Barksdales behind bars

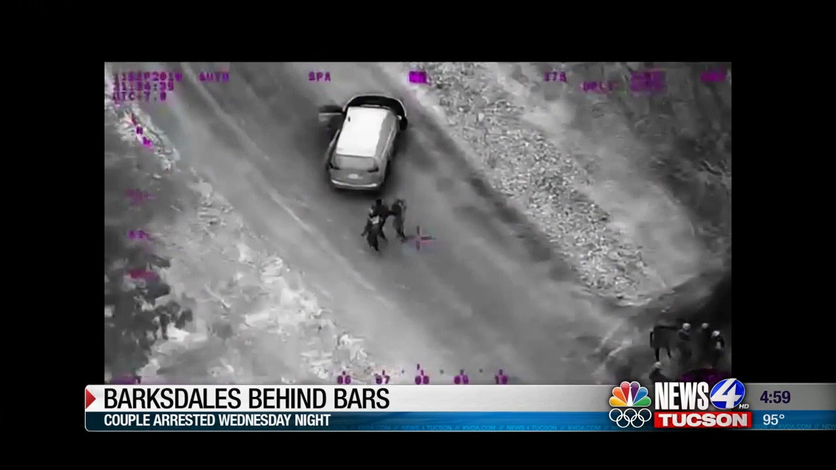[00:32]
First the owner came out, then Susan, and then Blaine. As Blaine stepped out, he was cooperative for quite a while, until he got about 15 feet from one of my arrest contact teams.